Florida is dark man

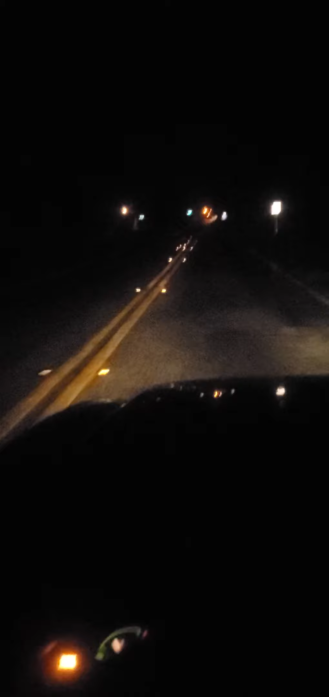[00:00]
Alright boys, so today I'm here to show you just how fucking dark it is in Florida. Also, not only is it dark right now, right? It's soaking wet because it just poured. And it's 12 in the morning. Or, yeah, well, 12 a.m. technically morning. This is a flashing yellow light. I mean, obviously you're going to see that in the lights. Please don't want to be by because this is always a flashing yellow light.
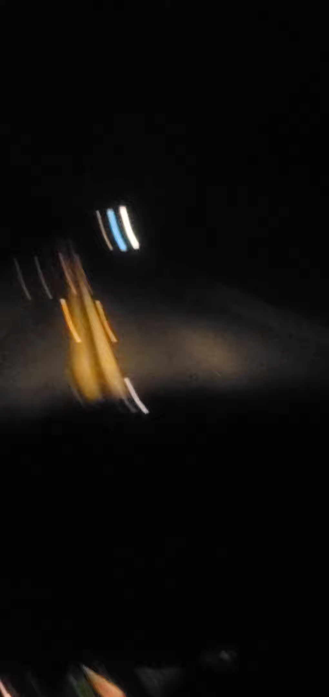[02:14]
I didn't even notice that. I can't, you can't tell. It looks way better on phone than it does to me. Like, in person. It looks way fucking better on phone. There's a car. There's another car. I'm gonna hug the grass. I don't like hugging the grass. Because not only, not only is it dark as fuck. But for some reason, people walk on the fucking road when you, even with your brights on, right? You can't see maybe 20 feet ahead of you.
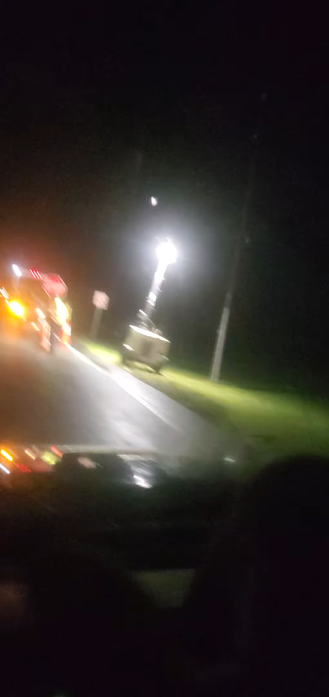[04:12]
It would not amaze me if he was knocked the fuck out over here.
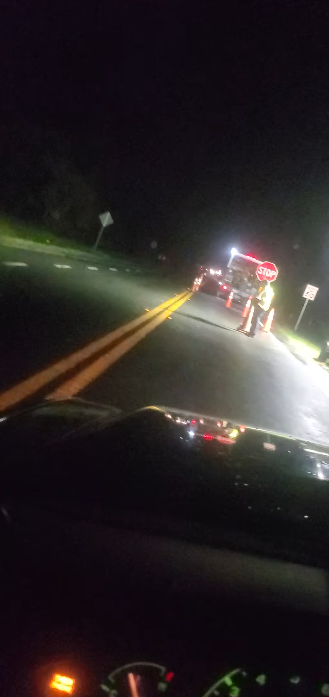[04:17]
Also, yeah, they're doing this entire road. They're paving it, so. This guy gets paid like $30 fucking an hour, by the way. The people who hold these fucking signs. Because all they do is stand there for 10 hours straight. And then they have to sit in the rain and do this shit as well. I mean, it's not like. Shit's going to change. They have raincoats and shit, obviously.
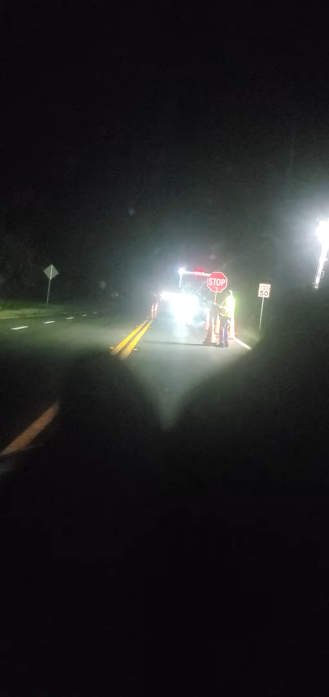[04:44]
Bro, there ain't a fucking car coming. There's not a single car coming. Oh, now there is. There wasn't a car coming. Wait, how long is this? Are they doing the whole road tonight? Oh, shit. I think they might be, actually. No, there's no way they have to do it in sections, right? I think so. Pretty interesting.
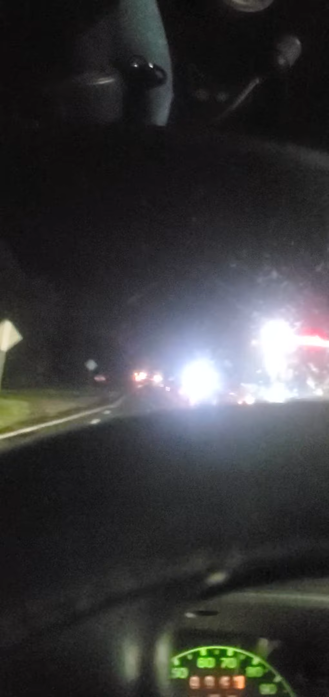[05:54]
It's been a while since I've been through one of these. Also, you got to watch for these guys. These guys, sometimes they don't have this kind of setup. This is like a professional. This is a state setup. You can tell the state has this going on.
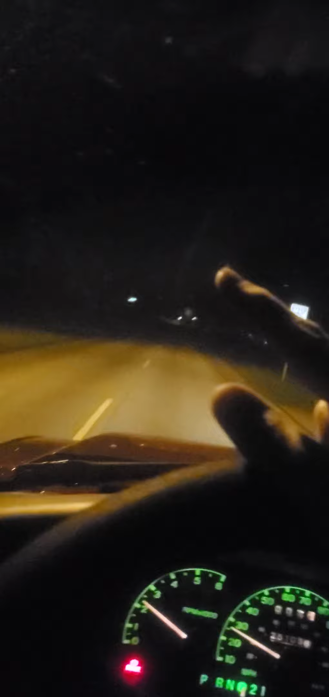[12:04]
There's a street light. One. By the way. One fucking street light. Watch that shit. All right. This road's 25. But. I really don't give a fuck. That ain't even a street light. That's just a regular.
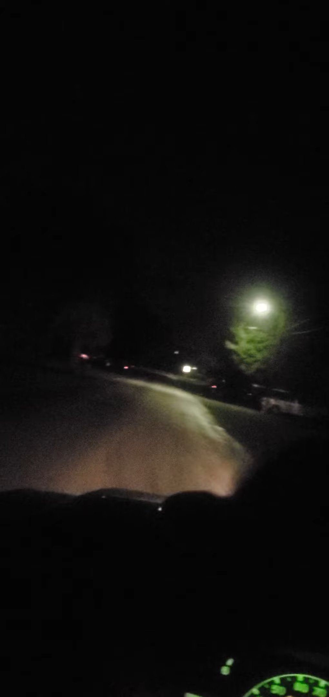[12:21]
Oh that is a street light. What the fuck. Okay. This. This road alone. Has more street lights. Than every road I've taken so far.